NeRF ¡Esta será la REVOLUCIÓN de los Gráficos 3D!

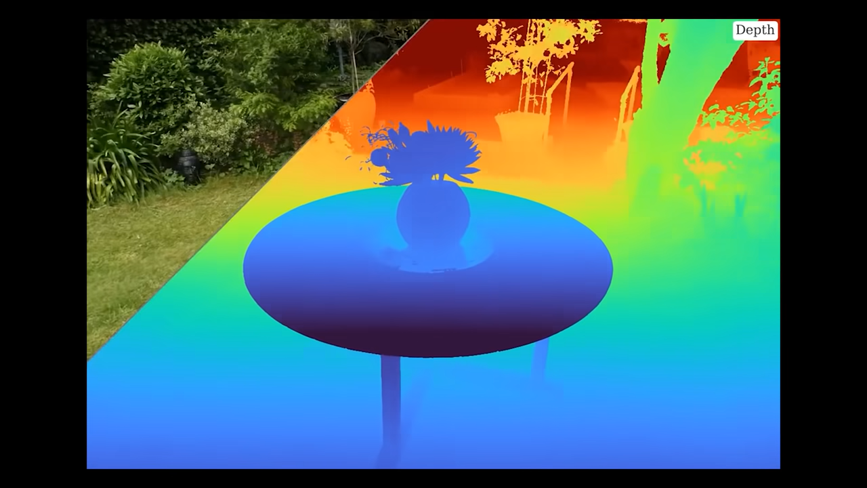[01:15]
El progreso que se ha conseguido con la tecnología NERV en cuestión de meses es impresionante, y en el vídeo de hoy te voy a explicar exactamente cómo lo han conseguido y por qué esto se puede convertir en una gran revolución del mundo del 3D.
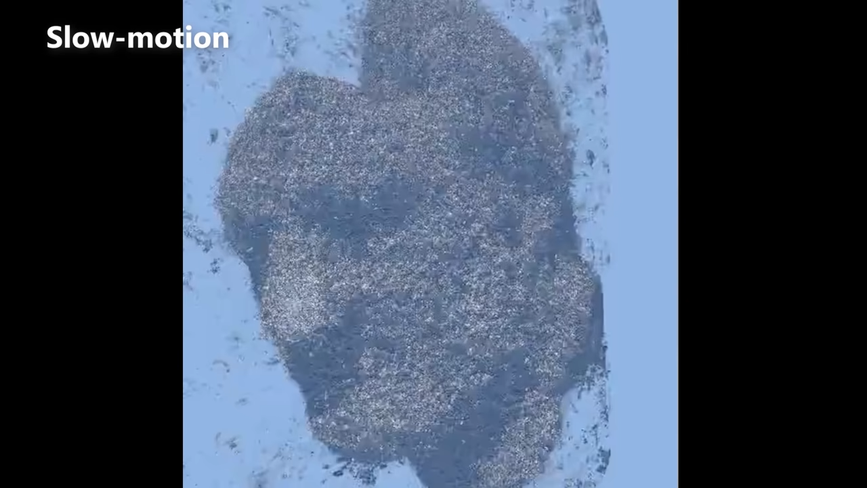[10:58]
por funciones de distancia de forma instantánea. Y al final lo que estamos viendo aquí es una cosa importantísima,